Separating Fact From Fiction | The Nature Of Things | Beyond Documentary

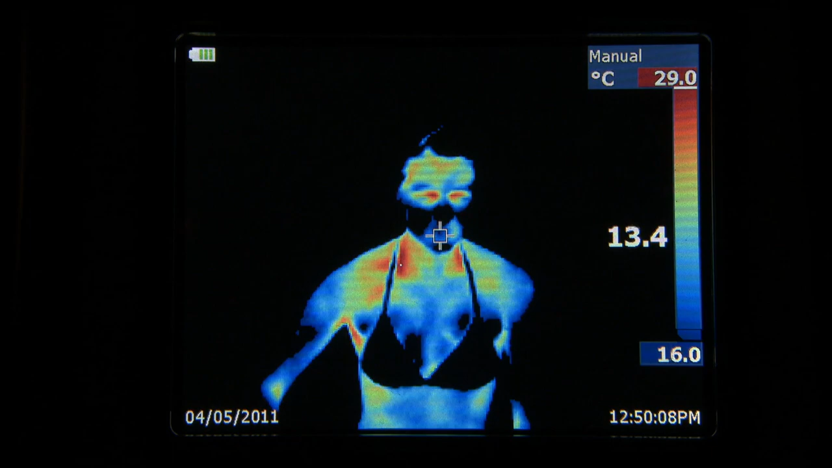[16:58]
On screen: scale top 29.0°C, scale bottom 16.0°C
An infrared thermal camera will capture the temperature of my skin.
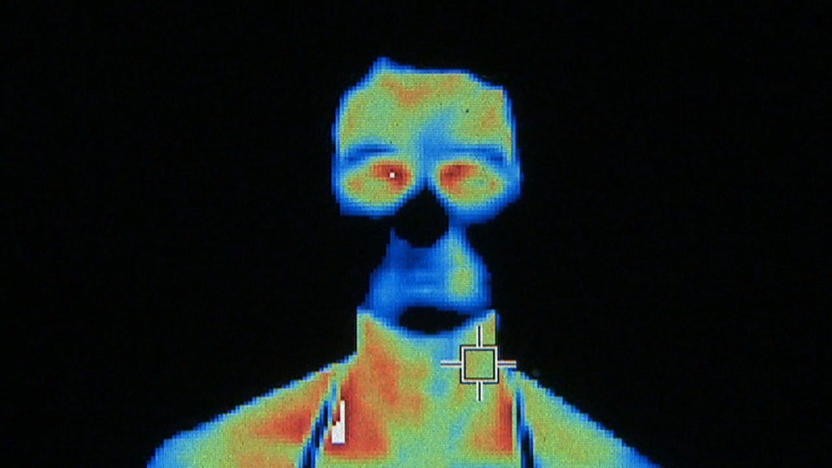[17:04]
Light colors show where I'm hot, dark colors where I'm cold.
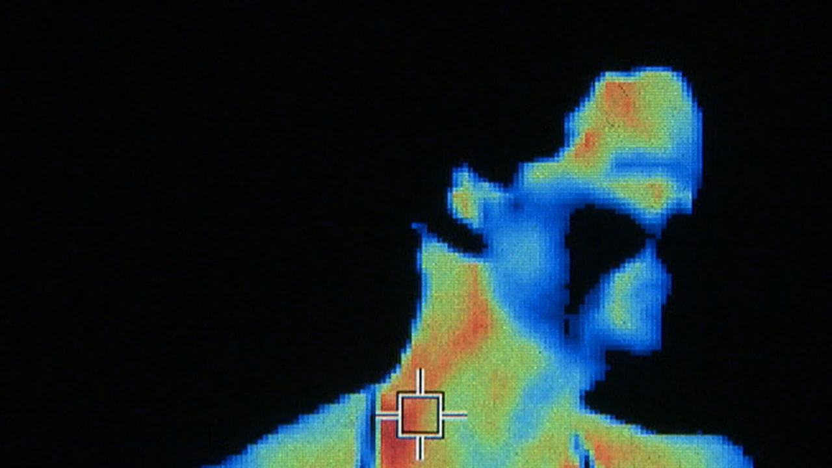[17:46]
Do you feel warmer? Much warmer. And I don't have to ask, but you certainly aren't shivering anymore.
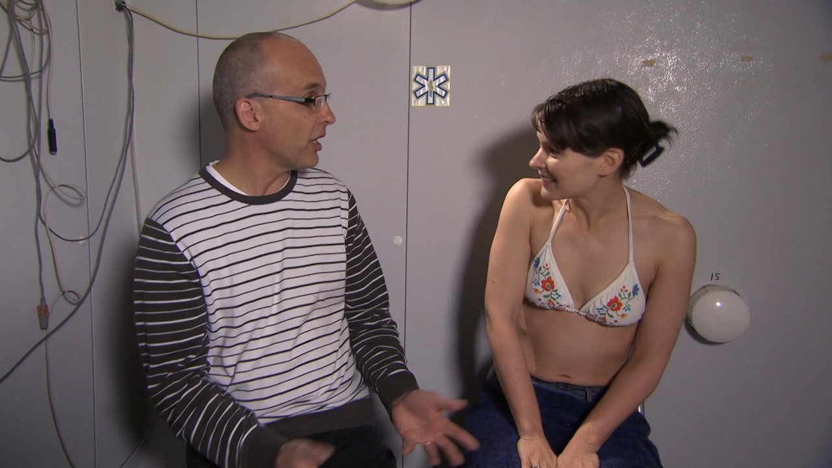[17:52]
No, I'm fine. So what we've shown is in a cold room with cold stress equally to your head and to your torso, you're not shivering, you don't feel cold, and if we look at your infrared thermography picture,
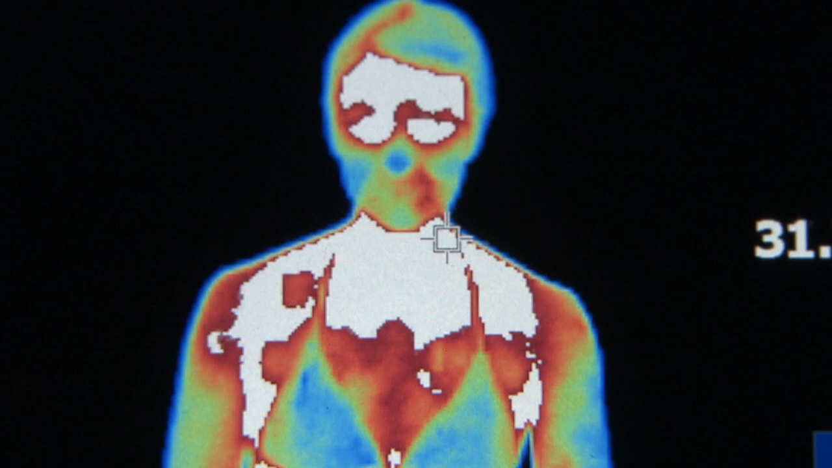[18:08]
you can see that there's actually more area of your skin that is actually white, and so your skin is actually warmed up. Warmer than it was before you started drinking alcohol.
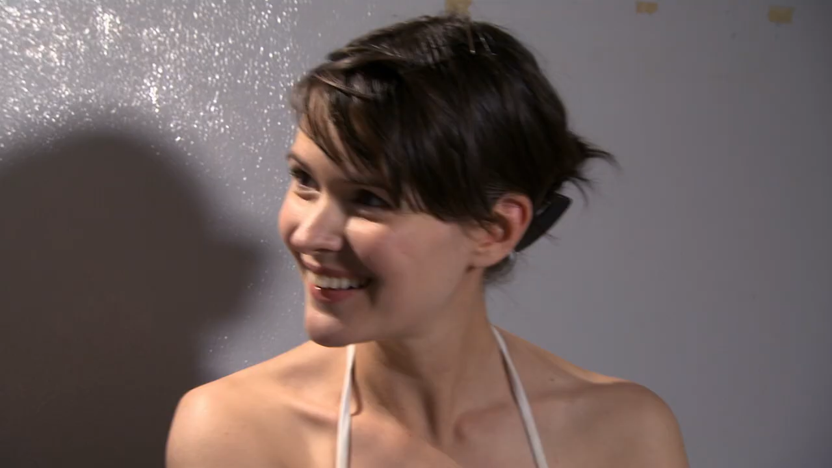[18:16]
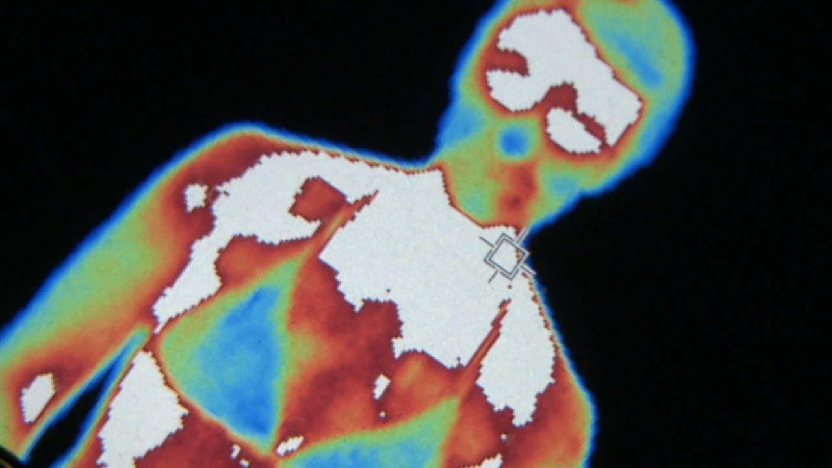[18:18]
Looks like our claim is true, but I'm guessing it's not as obvious as that. If my skin is warmer, where's the heat coming from?
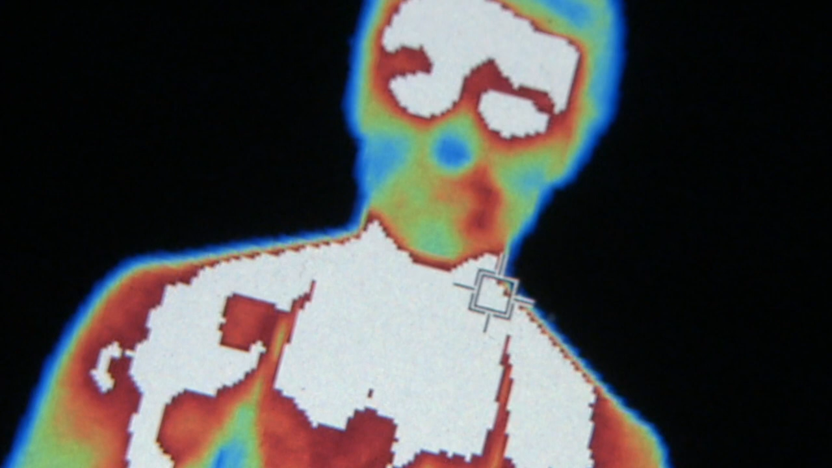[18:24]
Well, to answer that, we need to actually take a look at your core temperature, check out what it says with the pill, and look at that. You were 37.3 degrees before you started,
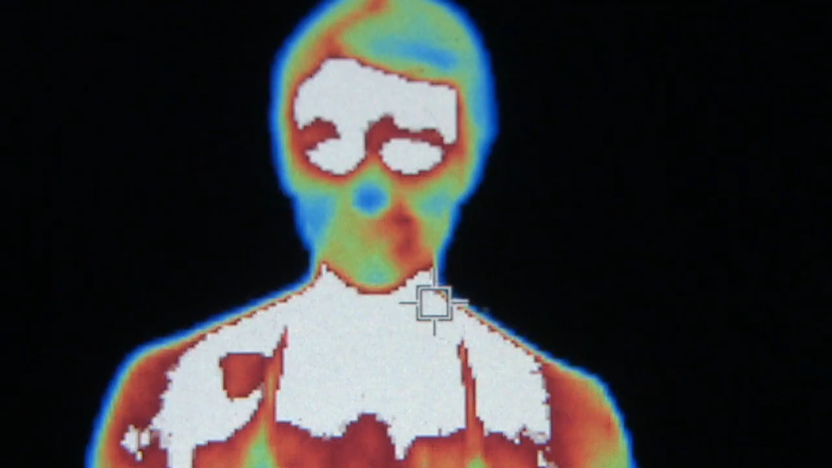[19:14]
Problem is, like me, they won't notice their drop in core body temperature. Thanks to the alcohol, they'll feel warm.
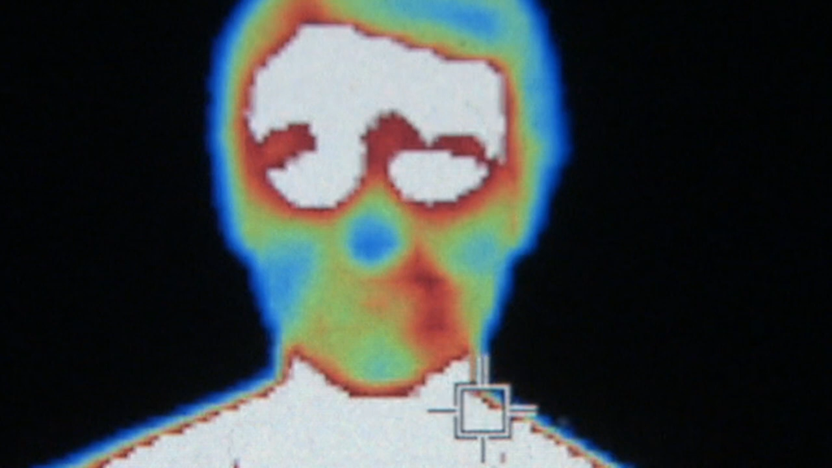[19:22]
It's one of the deadliest illusions of hypothermia.
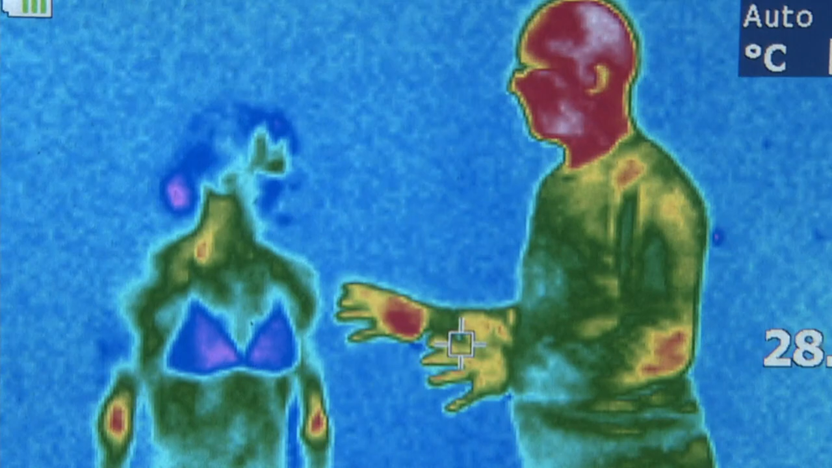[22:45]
Okay, so I think when we look at the infrared now, you'll see that your temperature across your body and head is pretty much equal.
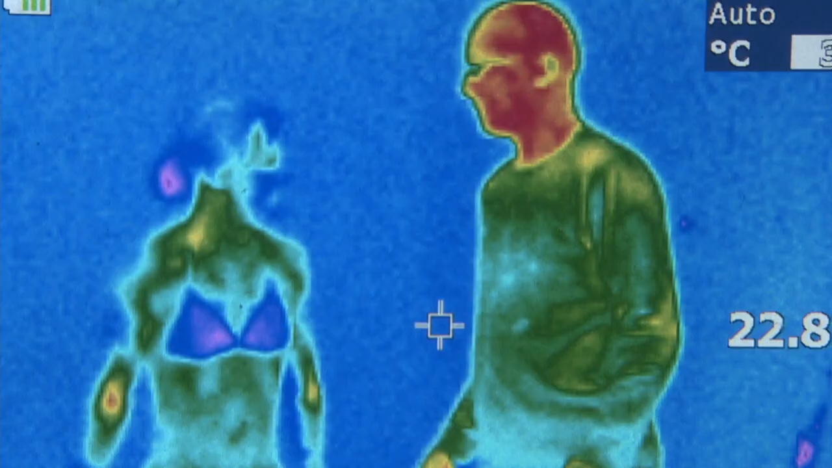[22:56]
Myth busted. It was pretty painful to discover, but you don't lose most of your heat through your head.